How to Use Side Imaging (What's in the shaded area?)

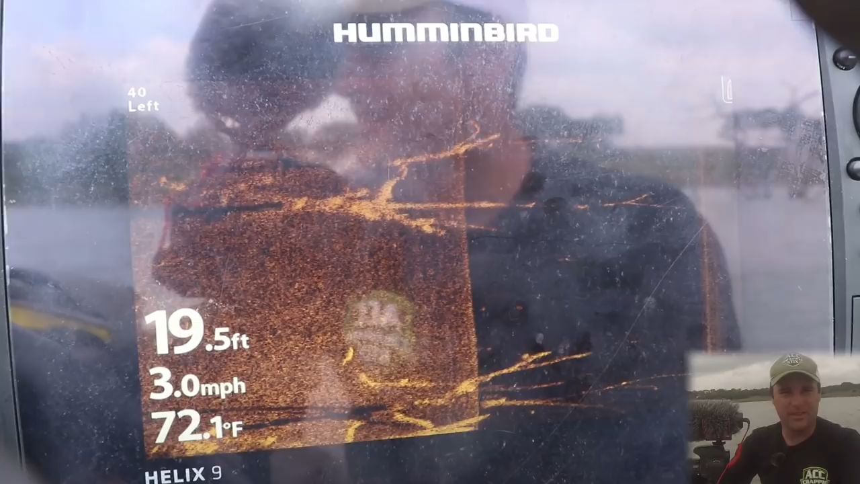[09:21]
On screen: depth 19.5 ft, water 72.1°F, speed 3.0 mph
Nothing on these trees. That's the problem with clear water lakes. This lake in particular, there's a lot of cover, and it's super clear water. I mean, it's gin clear.
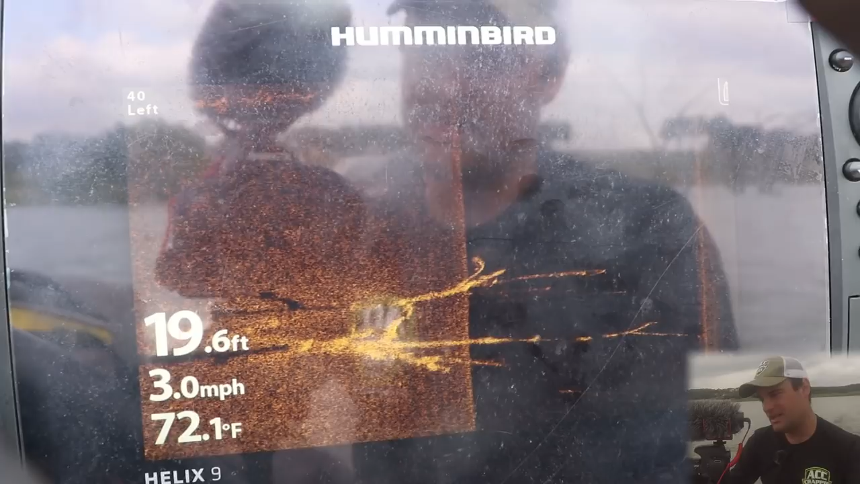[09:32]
On screen: depth 19.6 ft, water 72.1°F, speed 3.0 mph
So a lot of times, even if I come up next to it, the crappie or panfish or bass, they might not hold close to the tree as the boat's coming up to it.
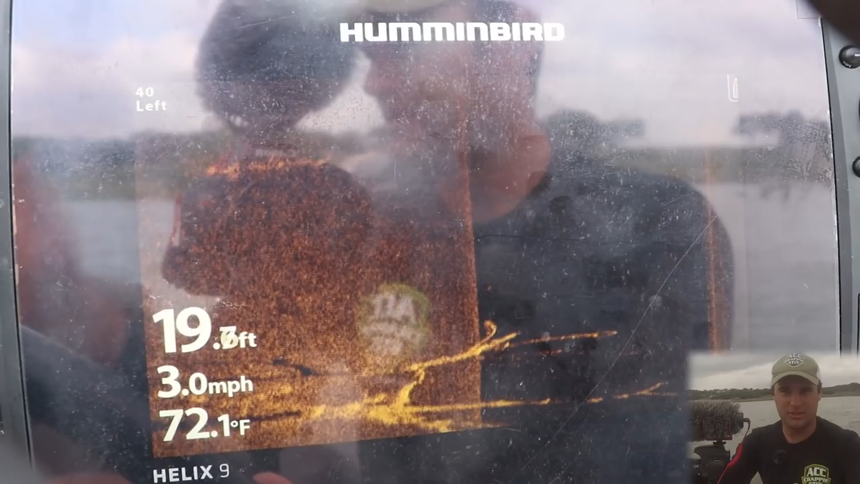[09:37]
On screen: water 72.1°F, speed 3.0 mph
They'll scatter. You can tell this is soft bottom. This is silt.
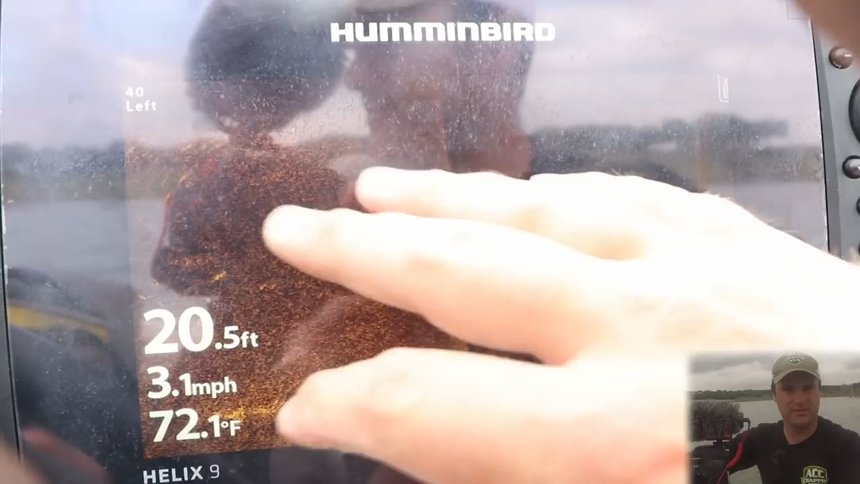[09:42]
On screen: depth 20.5 ft, water 72.1°F, speed 3.1 mph
This is muck, mud. And here's my tree coming up.
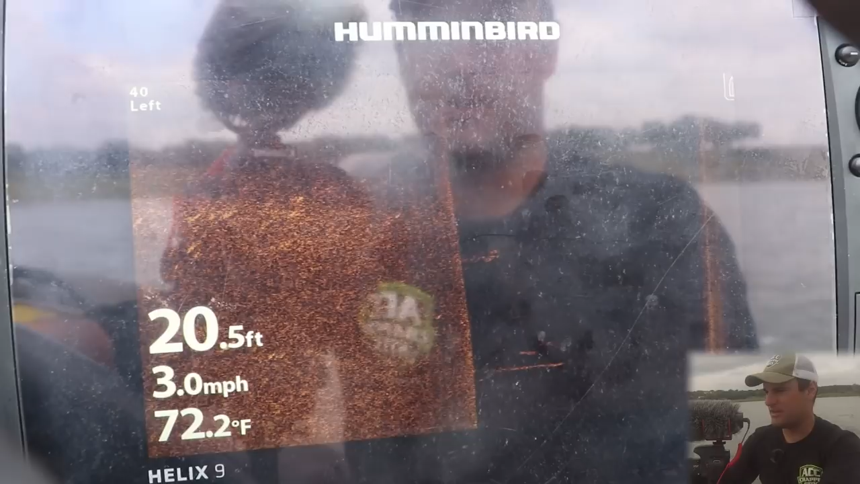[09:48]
On screen: depth 20.5 ft, water 72.2°F, speed 3.0 mph
On the left, it's a big tree. Big tree.
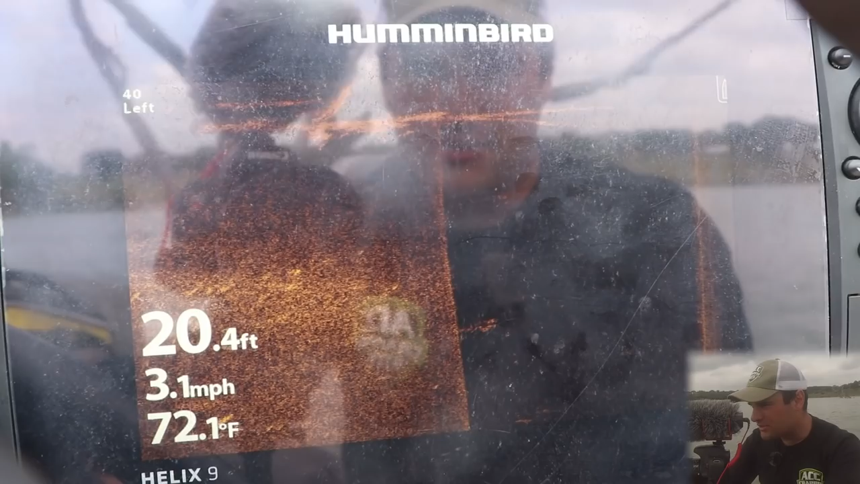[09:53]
On screen: depth 20.4 ft, water 72.1°F, speed 3.1 mph
There might be one there.
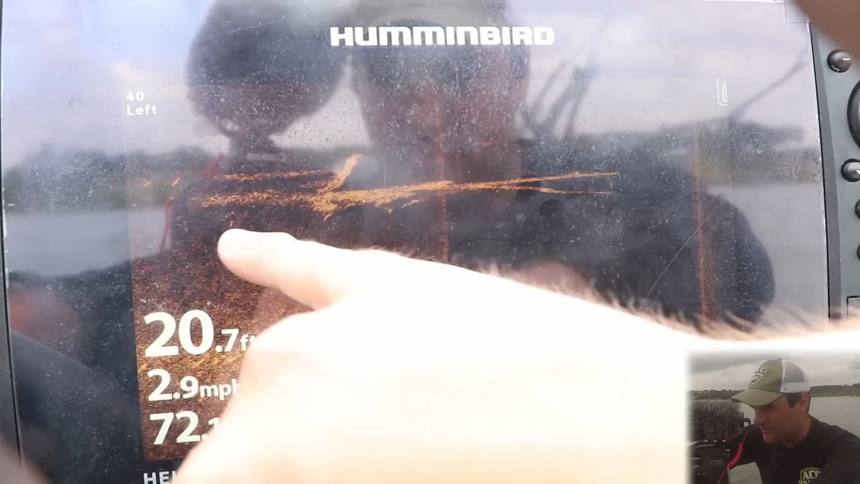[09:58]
There might be some fish suspended down at the base of that tree. You can see they're very small.
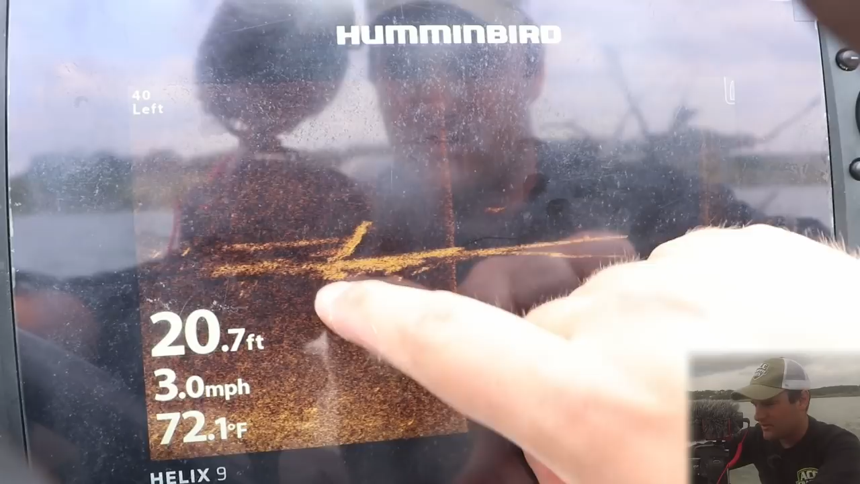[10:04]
On screen: depth 20.7 ft, water 72.1°F, speed 3.0 mph
Very small little specks. They're going to be smaller bass. They might be panfish of some kind.
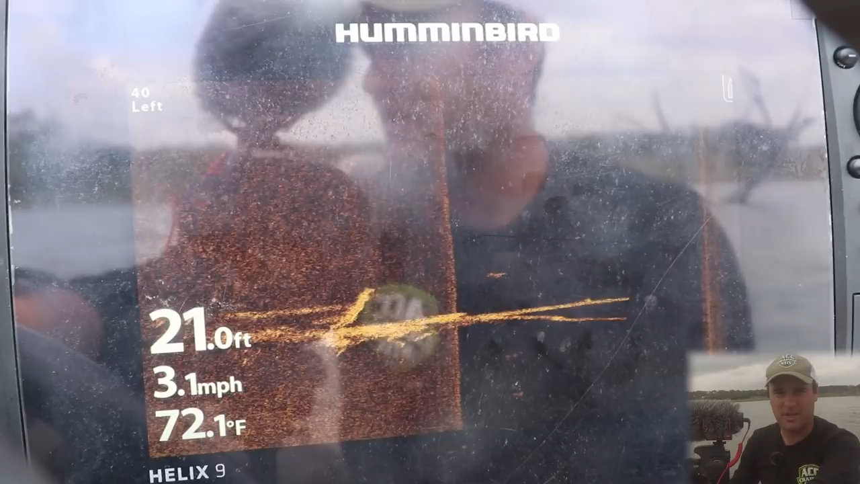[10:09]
On screen: depth 21.0 ft, water 72.1°F, speed 3.1 mph
Red ear, crappie, bluegill, something like that.
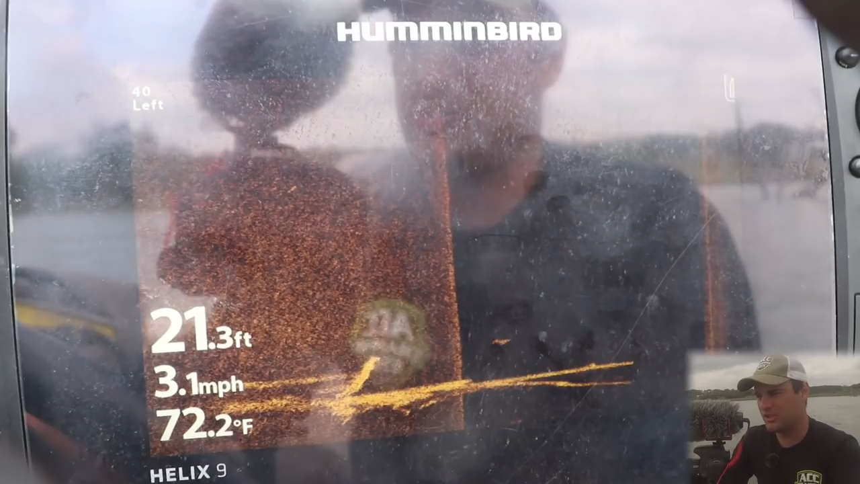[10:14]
On screen: depth 21.3 ft, water 72.2°F, speed 3.1 mph
But that is pretty much what I'm trying to do when I have deeper water structure, stuff in 20 feet,
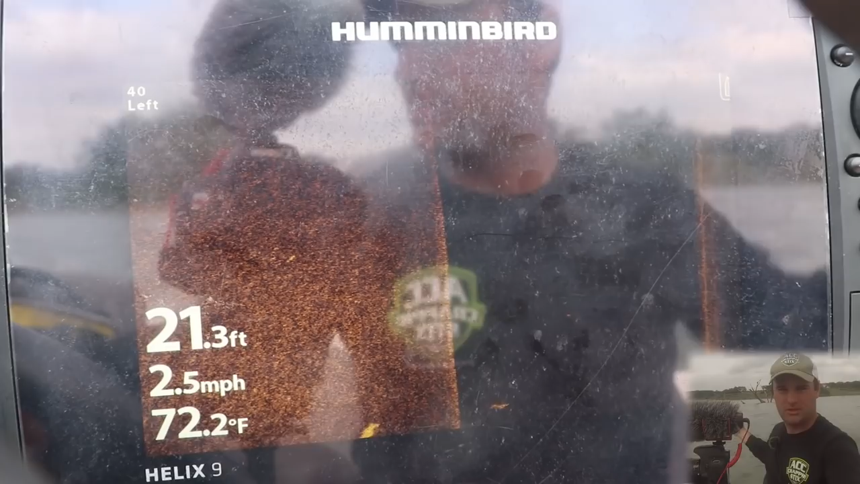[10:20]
On screen: depth 21.3 ft, water 72.2°F, speed 2.5 mph
22 feet of water versus shallow water. The deeper water, I really want to find the structure. So I'm going 90 feet left and right with my side imaging, pinpoint it, and then go right over the top of it and zoom in to either side of my boat to figure out if there's actually fish tight on that cover, if they're suspended off it. That's really what I'm looking for on side imaging. A lot of people just had questions, you know, what was I looking for in this shaded area?